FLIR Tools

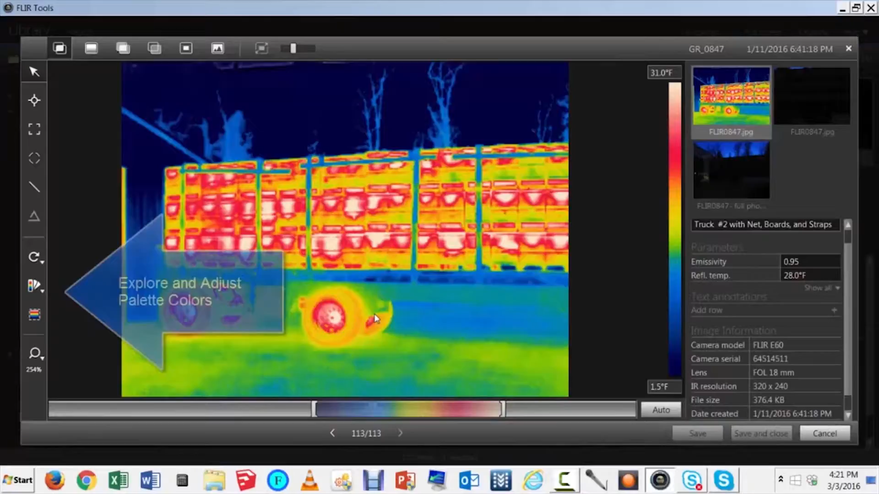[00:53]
On screen: scale top 31.0°F, scale bottom 1.5°F
Here's an example of some of the color choices available to you.
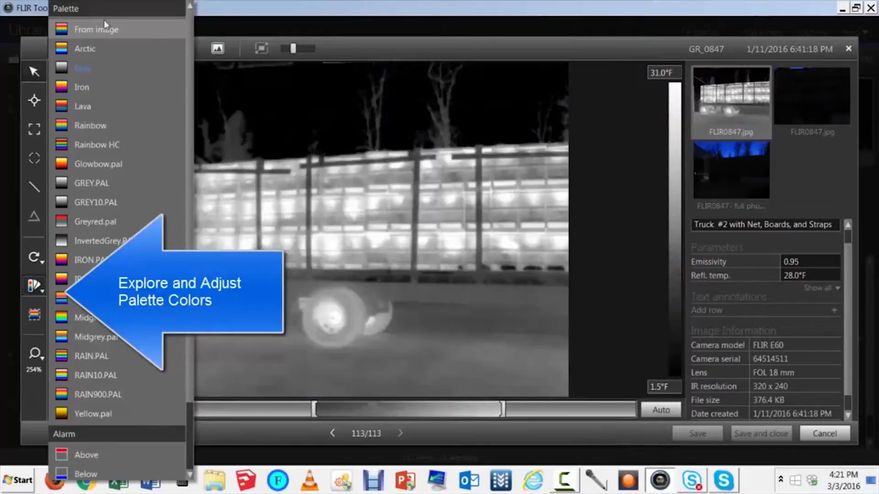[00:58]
On screen: scale top 31.0°F, scale bottom 1.5°F
You can often enhance detail by adjusting the lower and upper temperature ranges.
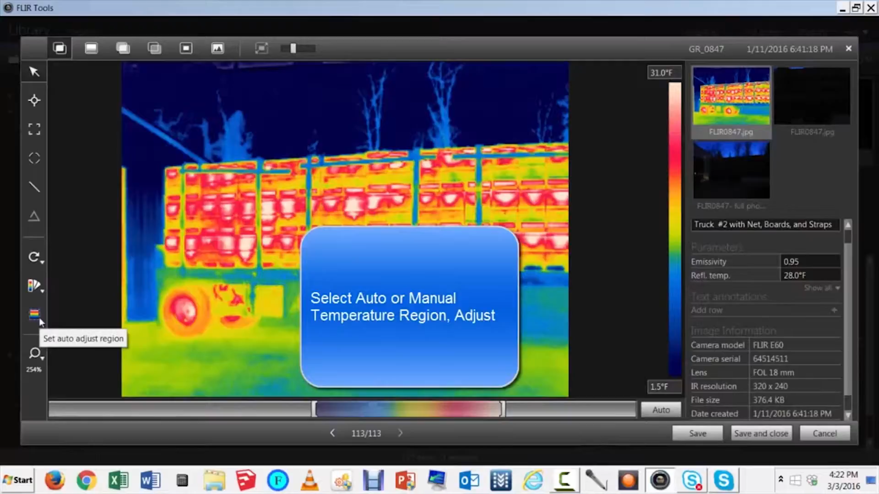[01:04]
On screen: scale top 31.0°F, scale bottom 1.5°F
FLIR cameras have a visible camera and an IR camera.
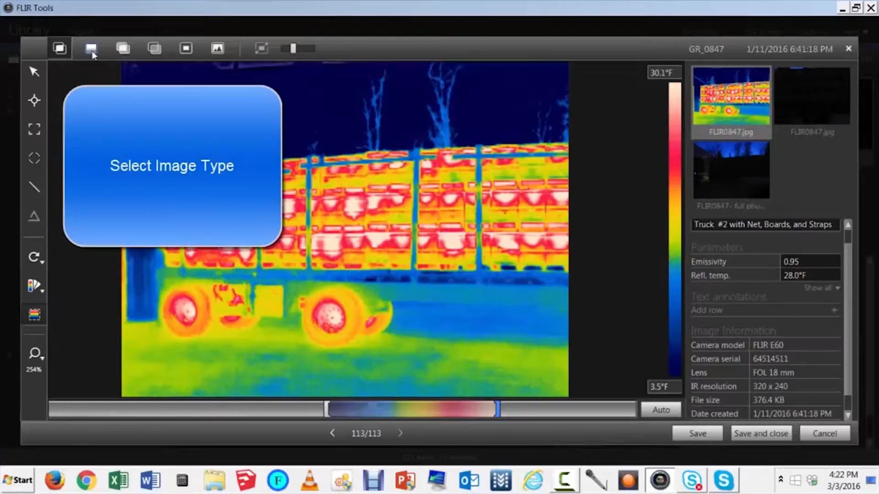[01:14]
On screen: scale top 30.1°F, scale bottom 3.5°F
Choose the combination that best suits your purpose. The options at the top of the page allow you to choose and adjust some of these settings. For most functions, you'll want to use the MS image.
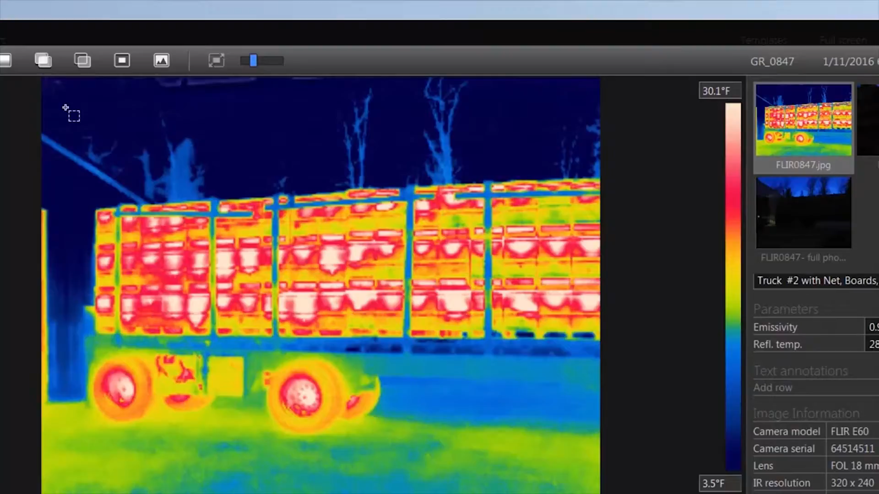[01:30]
On screen: scale top 30.1°F, scale bottom 3.5°F
It overlays the visible image with the thermal. Since it is night, that doesn't benefit as much in this case. Let's add some temperature spots.
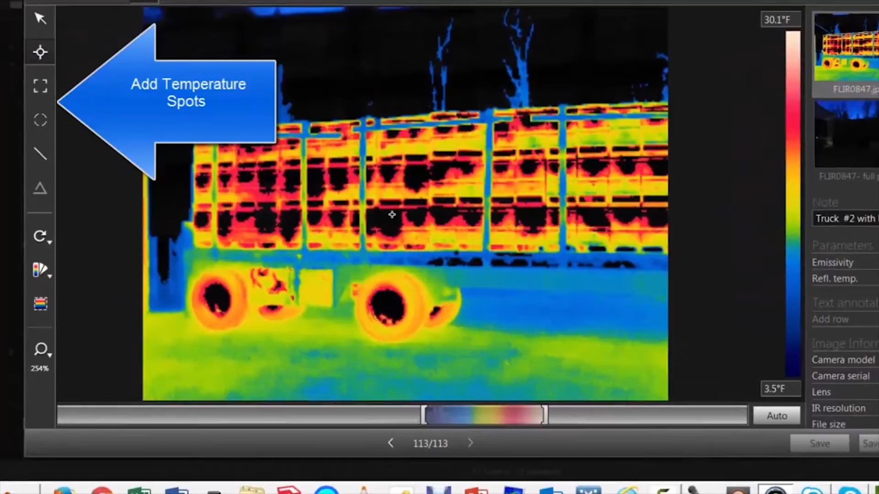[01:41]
On screen: scale top 30.1°F, scale bottom 3.5°F
Each temperature spot picks up the underlying values of the pixels. If you watch the table to the right, you can see the temperature values change as the spot is moved.
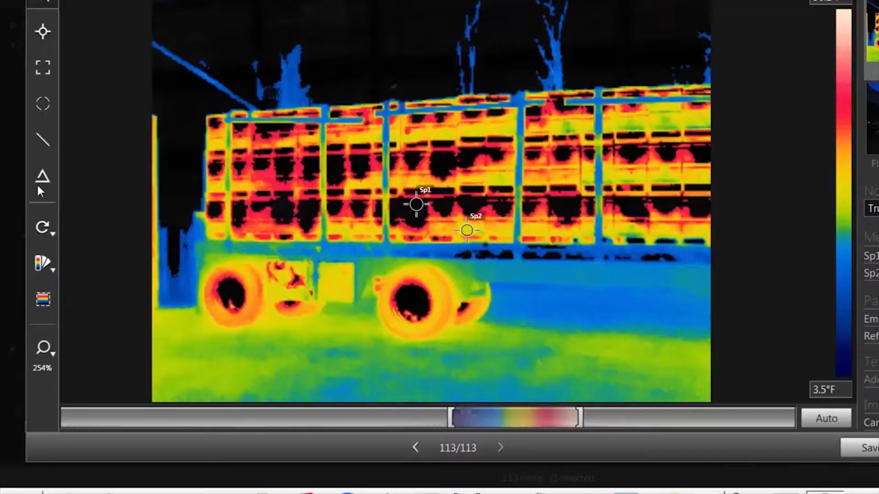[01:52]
Let's add a hot spot. Let's add a hot spot. A medium spot.
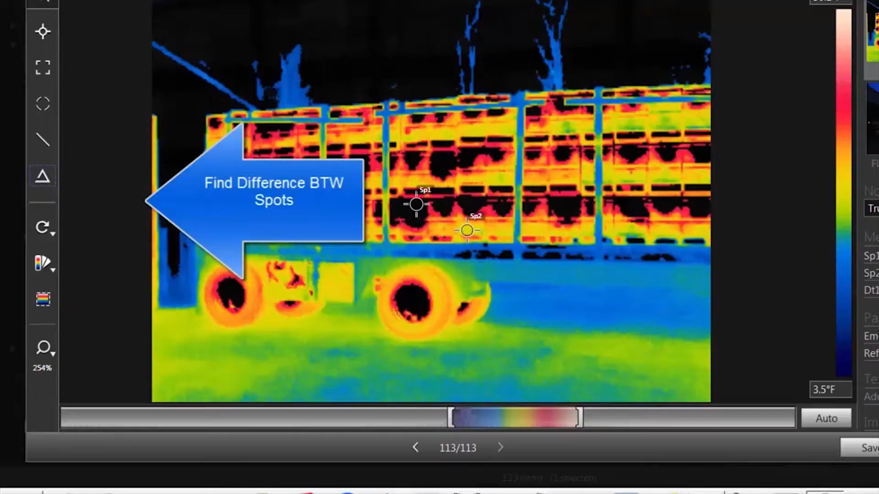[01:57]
Now let's look at the difference between a couple spots.
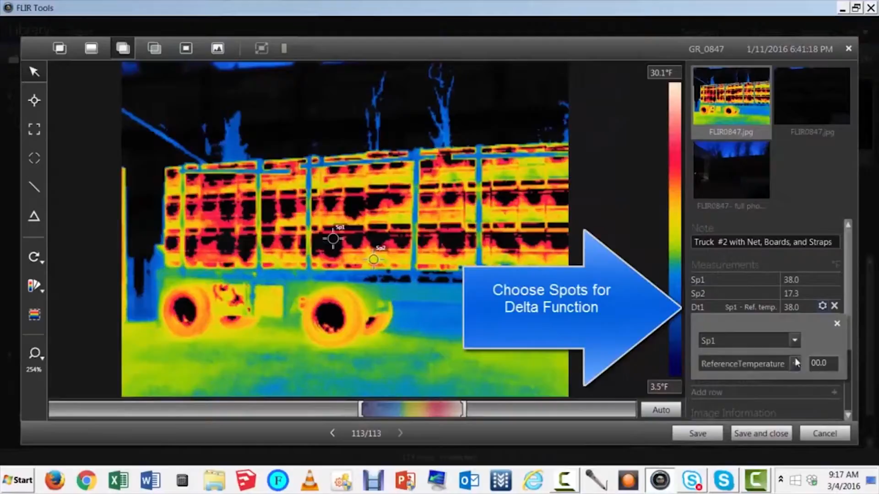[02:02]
On screen: scale top 30.1°F, scale bottom 3.5°F
This is called the delta function. Move to the right-hand side. Pick the spots that you want to analyze. Make your selections. And it will read out on the table. Finally, let's add a cold spot. Let's look underneath the truck. It was about 12 degrees Fahrenheit the night the truck was loaded. In addition to temperature spots, Flirtools allows us to look at areas. Getting the average of the high and the low from each area that we designate.
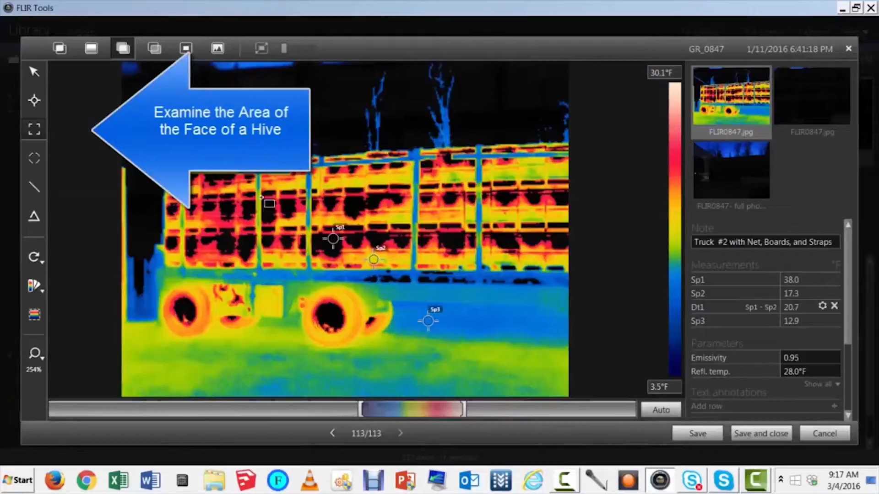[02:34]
On screen: scale top 30.1°F, scale bottom 3.5°F
The front of a hive is basically a rectangle. So let's do that.
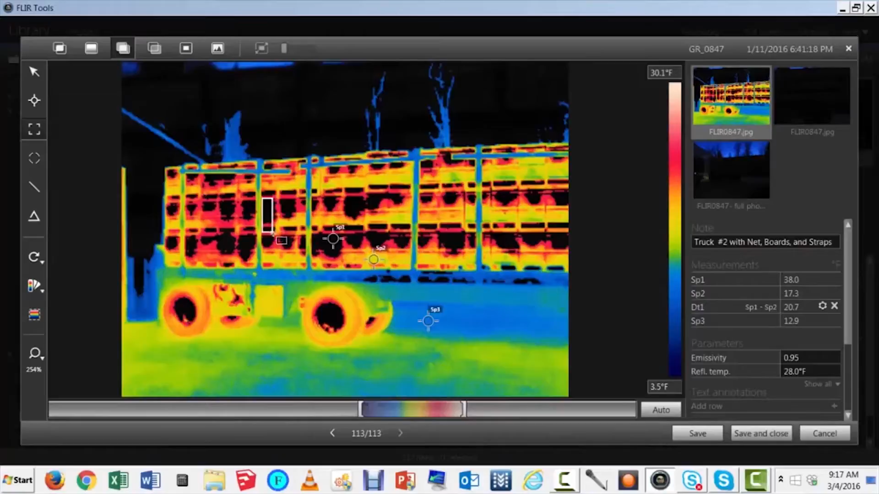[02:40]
On screen: scale top 30.1°F, scale bottom 3.5°F
Now, just for fun, let's look at a wheel. Again, the table updates as you work. You can do this for as long as you like.
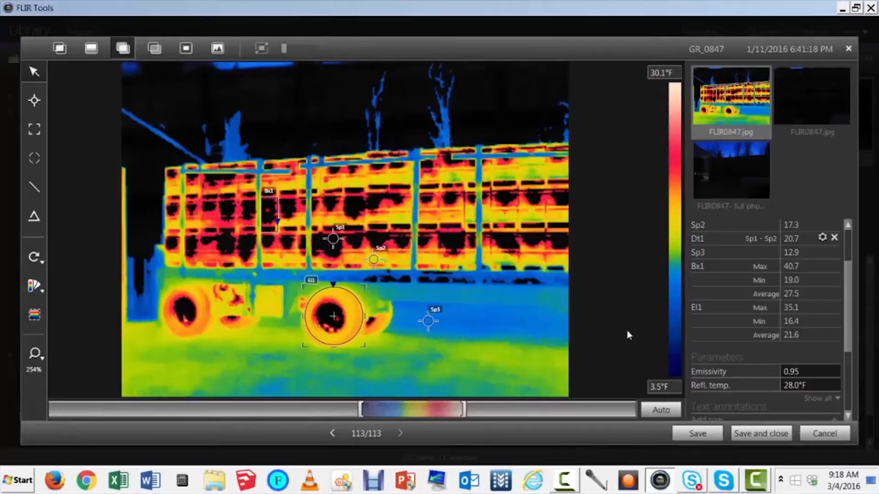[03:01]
On screen: scale top 30.1°F, scale bottom 3.5°F
When you're done, be sure to save your work.
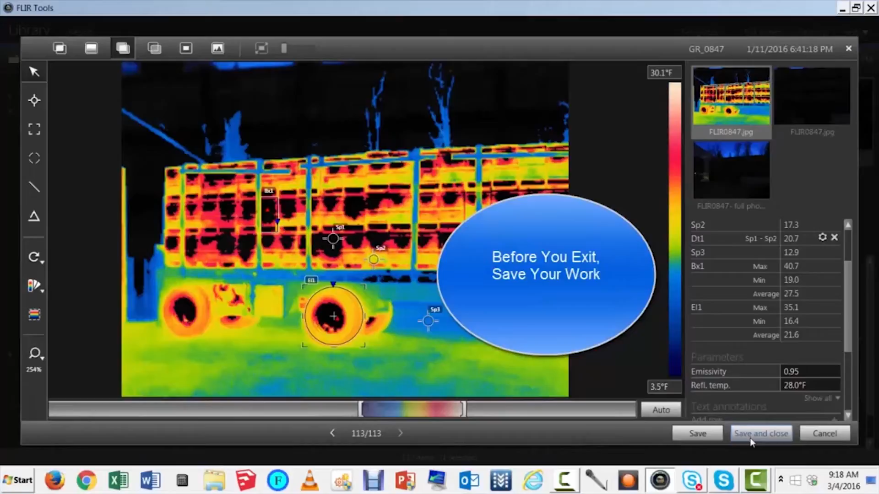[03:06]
On screen: scale top 30.1°F, scale bottom 3.5°F
Saving overlays a data summary on the image.
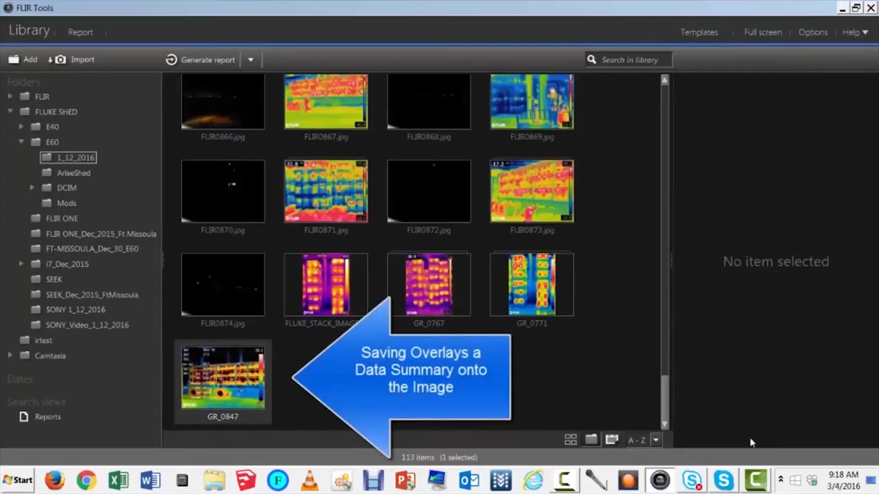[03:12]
Since the original image is unchanged, you can always go back to do some more analysis.